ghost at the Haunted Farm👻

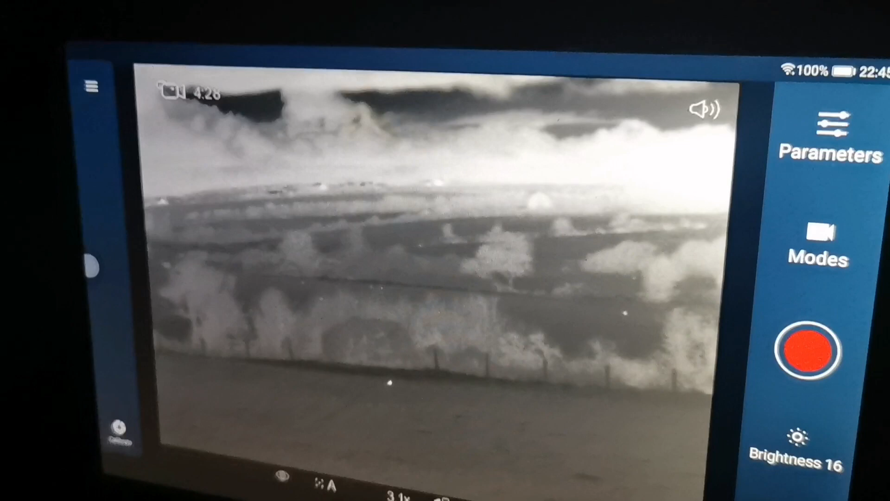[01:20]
I'm just having a loot round now. There's quite a few rabbits about. See them all in that other field.
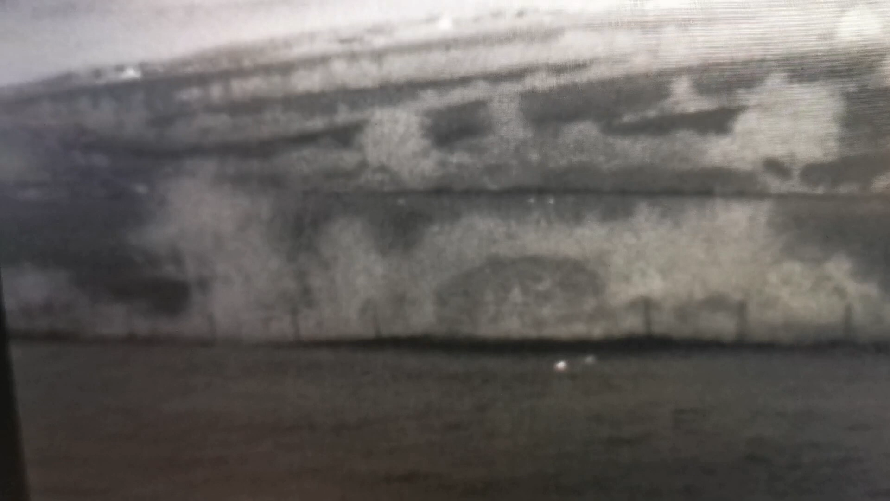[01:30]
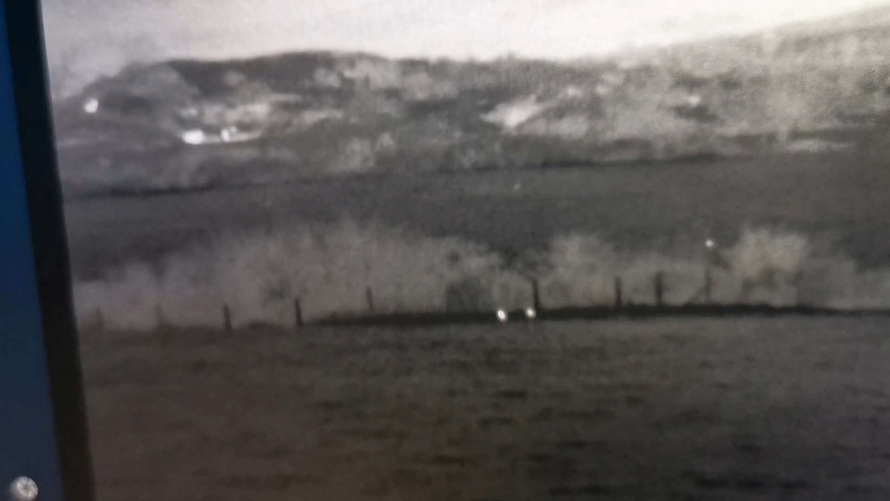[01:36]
Rabbits.
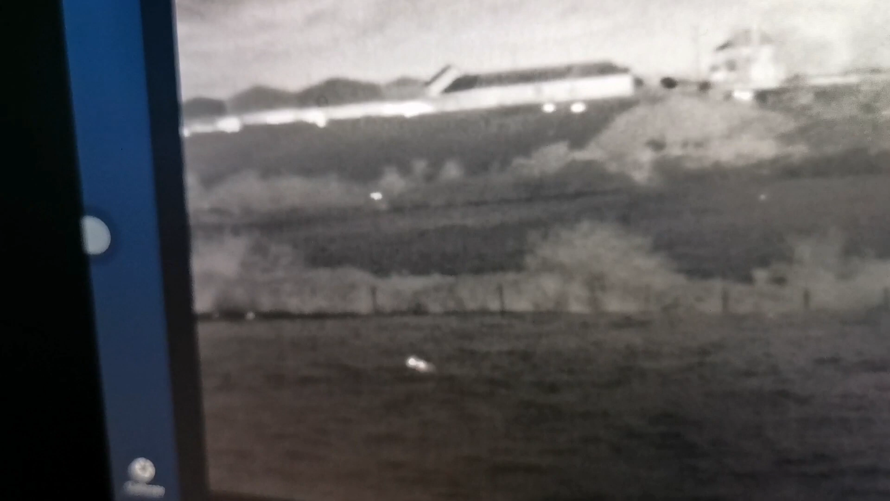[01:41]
I'll put the collar on in a minute. And,
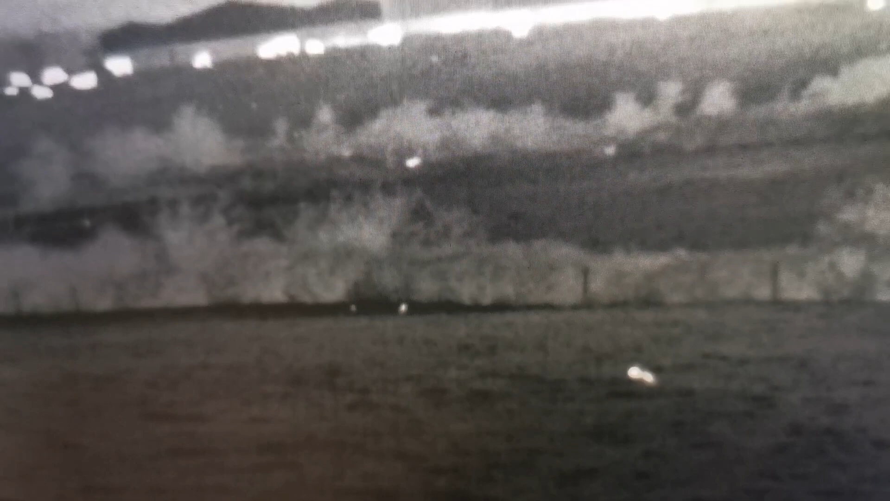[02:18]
Anyway, there's a fox by the look of it. Right, I'll go.
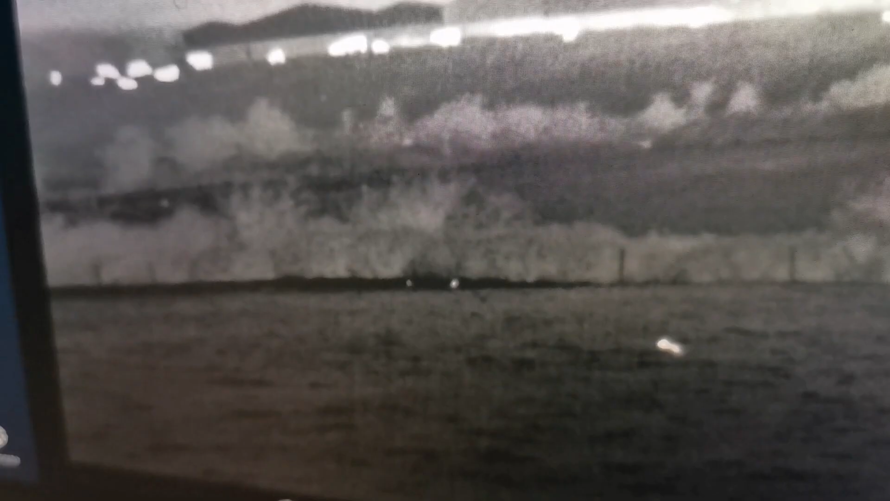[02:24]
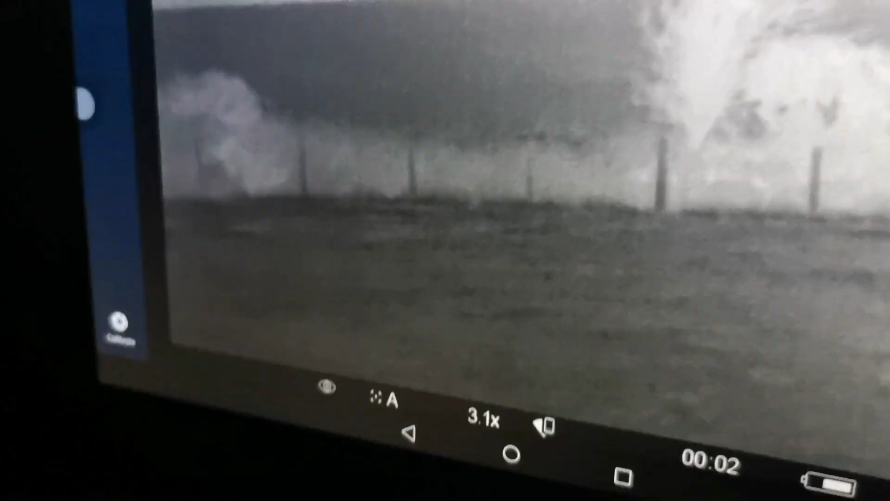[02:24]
Well, I've just shot a fox. It's over that edge there. Just about there. It was sat there. When I shot it, it's rolled down a bit.
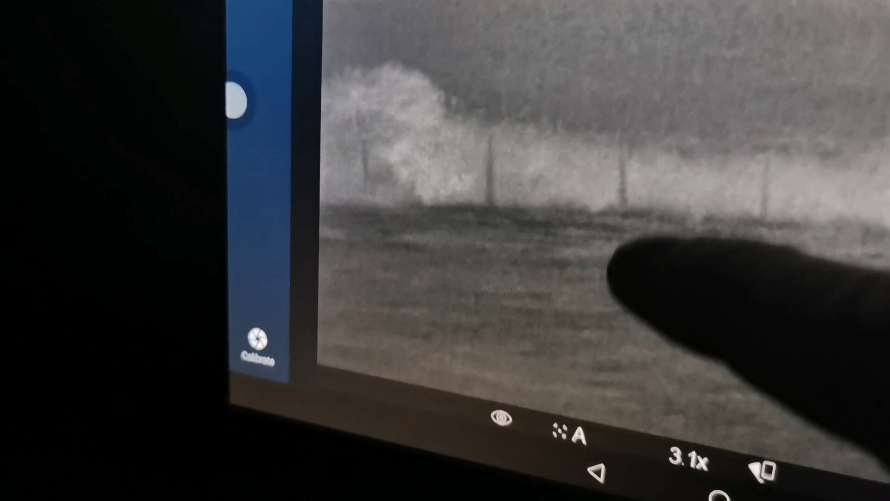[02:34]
So you can't see it now. I'll go and get it in a bit.